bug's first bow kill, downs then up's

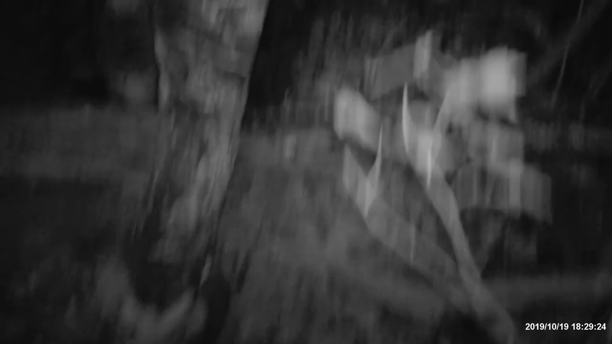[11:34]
Oh, you blowed right through her. Man, bubbles.
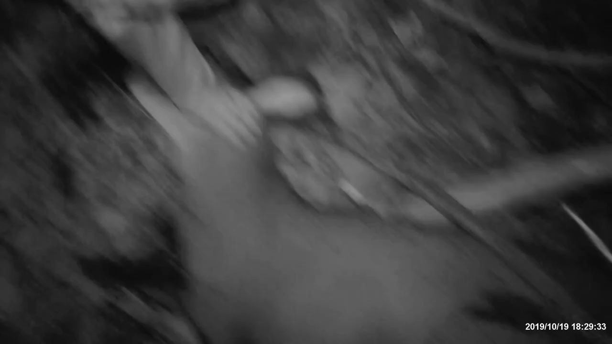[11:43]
See, I got it right there in the chest. Ugh. Right through the chest and right out the lung.
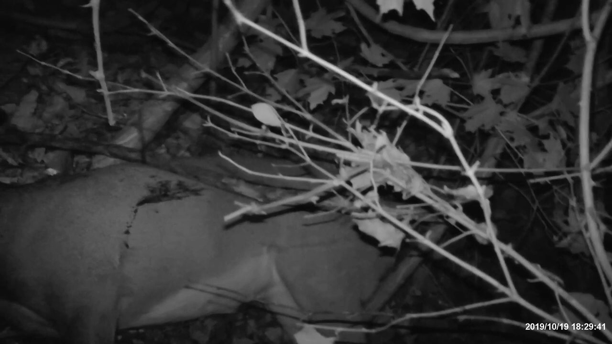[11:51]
So I wonder where the arrow went. I don't know. There you go, bug. Your first bow kill. How about that?
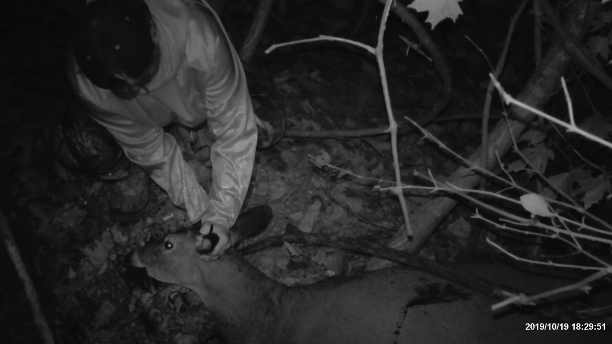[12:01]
Feels good. Nice old doe. Pretty good size. Bug's first bow kill, everybody.
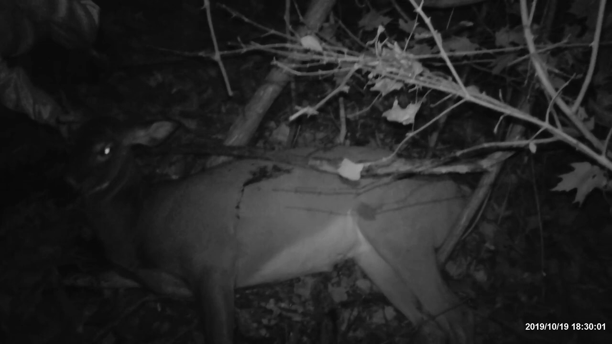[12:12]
Makes about two of my little one I shot yesterday. I think it hit her there. It did. Right there. That's where it went out. I'll tell you what, those things split fires. They tear things up. I wondered where I hit her. Well, I'll just meet you right here. Maybe you can well, out through there. Something's down in the woods. Heard something popping. Yeah. Might be the crew. Oh, God. I'm hiding. All right, bye. I'm going to go back and get the side by side, so I'll see you guys later.